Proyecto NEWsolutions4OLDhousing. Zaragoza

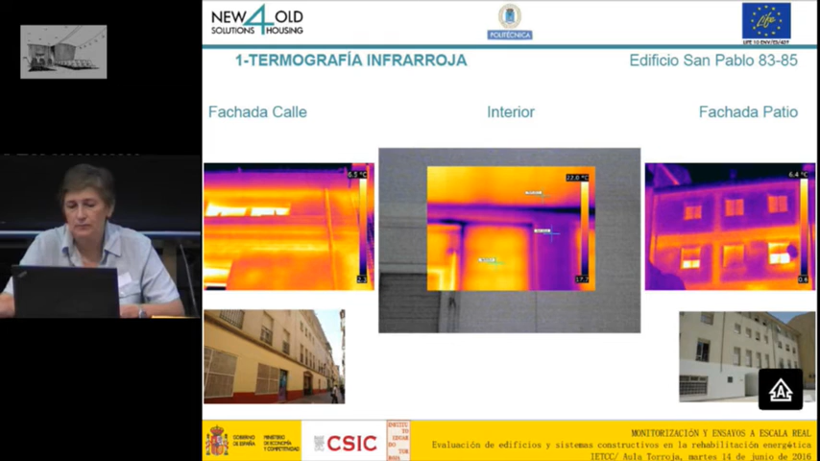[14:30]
En este caso, estas imágenes son previas a la rehabilitación y lo que más se detectaron fueron situaciones de puente térmico por la estructura. También se realizaron al tomar esas medidas se realizaron esto gráficas en Excel a partir de las imágenes que permitían valorar realmente ya de una forma más cuantitativa que es lo que estaba ocurriendo en esas superficies. Entonces, en este caso ya es una imagen posterior a la rehabilitación. Ahí en todas las imágenes se habían eliminado los puentes térmicos.
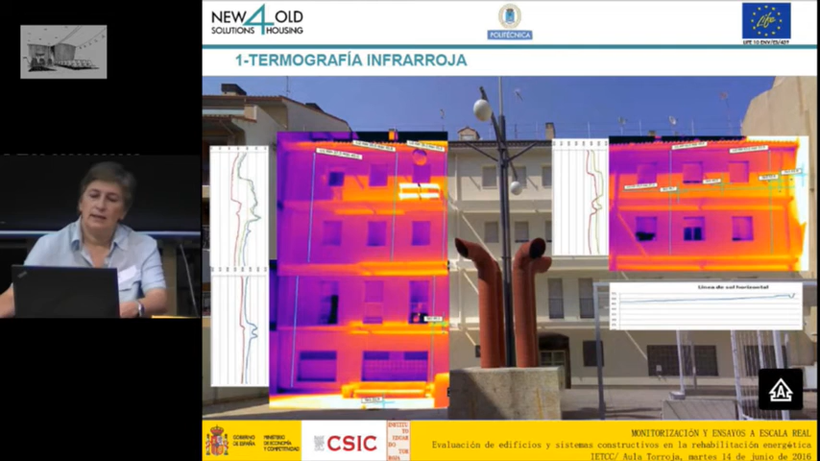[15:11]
En la rehabilitación se colocaron también unos elementos de sombreamiento en la fachada sur y en estas imágenes se percibe cómo la sombra está incidiendo evitando que se reciba todo ese soleamiento en las fachadas y que se recaliente en verano.